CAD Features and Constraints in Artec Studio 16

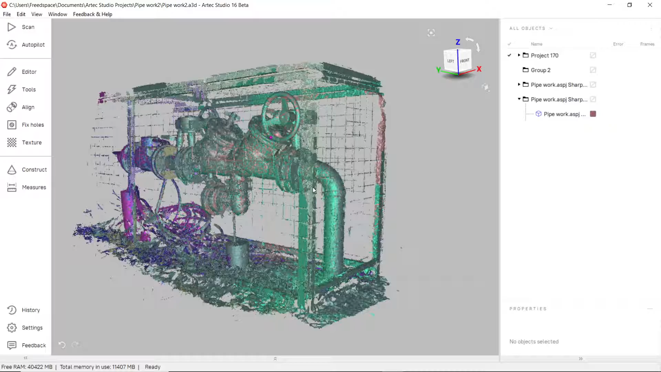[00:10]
Artex Studio 16 has just been released so myself and the team here at ThingLab thought it would be a great idea to put together a few short videos to show you the key features we're most excited to see. So using the impressive Leo we're able to scan some pipework here even through the restricted access of this metal grate.
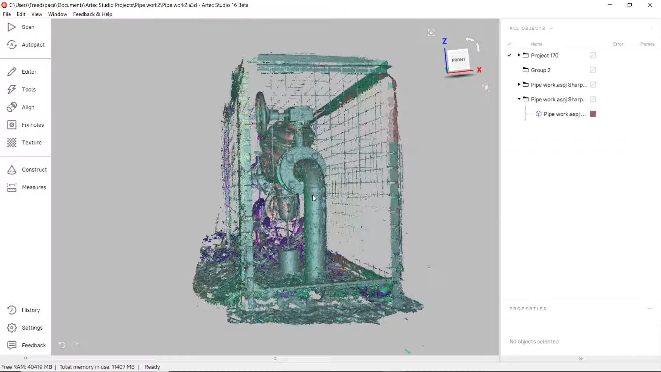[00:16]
This is going to give us some perfect scan data we can use to showcase some of these new tools.
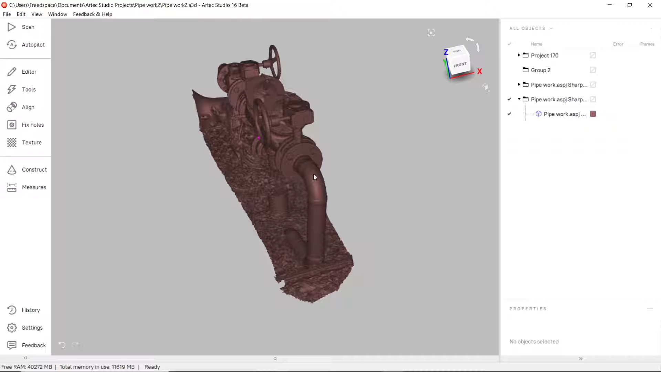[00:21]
Now 3D scanners export point cloud or mesh data this can sometimes be
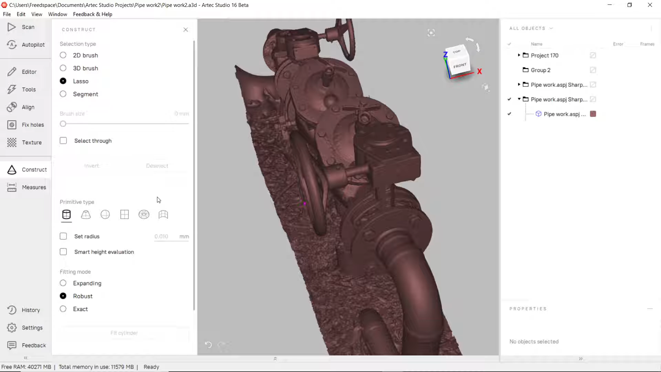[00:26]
a challenge to use when dropping it into CAD but the ability to take that over with CAD primitives which have been defined from the surface can make it very very powerful.
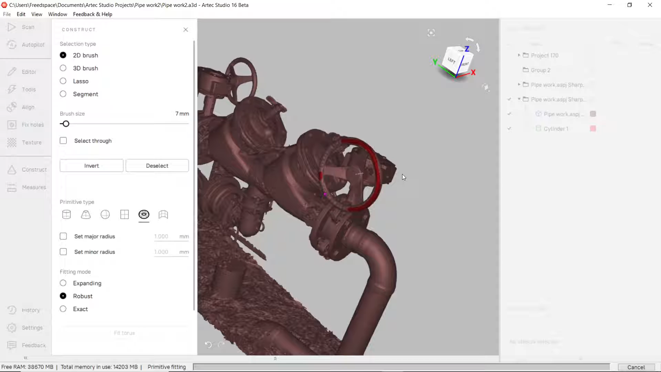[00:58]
to define and create a relationship between these two is what really is powerful.
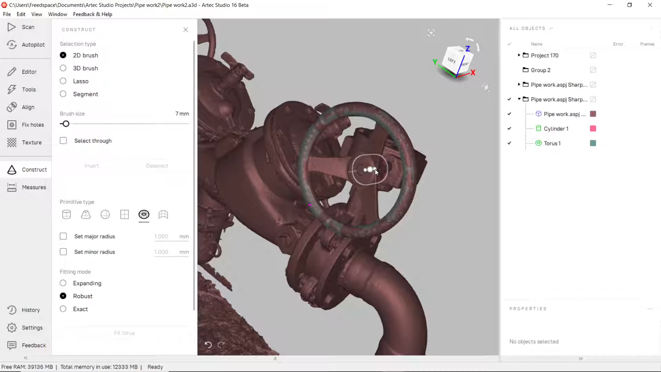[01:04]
So what we can do here is we can select our sensor point of our cylinder and create that to be coaxial with our torus and then we can say refit the meshes. So both of these two are now constrained with each other and both have exactly the same vector point down the center.
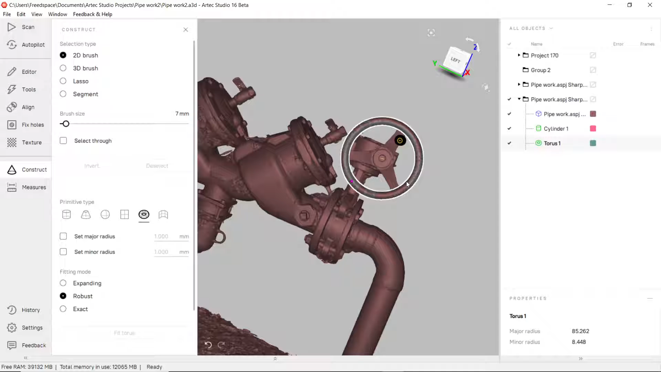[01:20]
This can be incredibly powerful when we're taking it over to CAD for reverse engineering. Now the other big thing within the CAD primitive tool is this which is the ability to define a freeform.
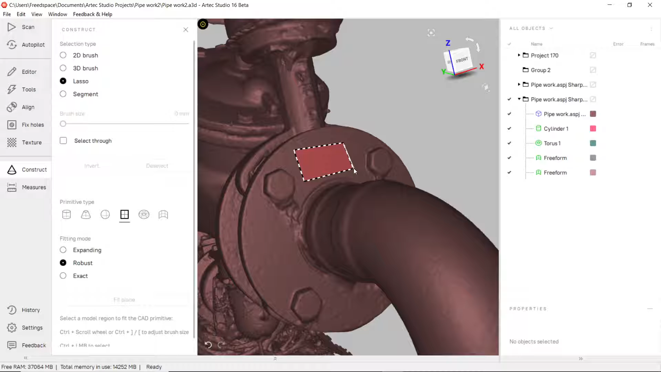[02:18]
So again using it down here on somewhere like this flange I can define a portion of the surface and fit a plane.
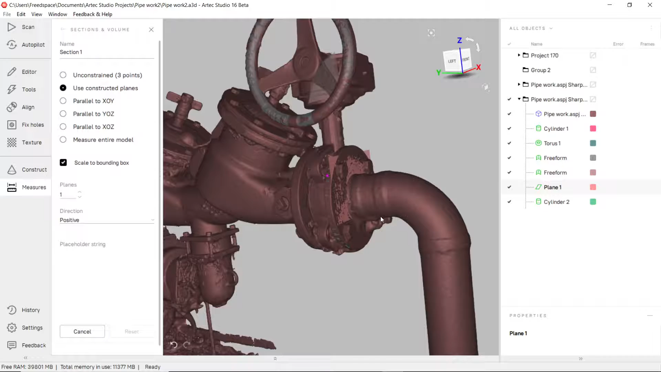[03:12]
file which will give us the outline of these bolts.